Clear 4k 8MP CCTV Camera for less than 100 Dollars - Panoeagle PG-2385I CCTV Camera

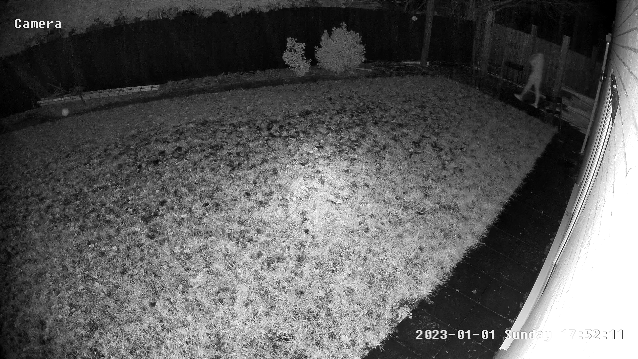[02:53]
So that was a quick audio test of the camera which I think is relatively clear, you can hear that quite well. I was only a couple of meters away and here is a nighttime image where it is raining so the little drops of rain that you're seeing are hitting the IR sensors but still even with this the image seems to be fairly clear and as I get closer obviously I do get clearer and clearer.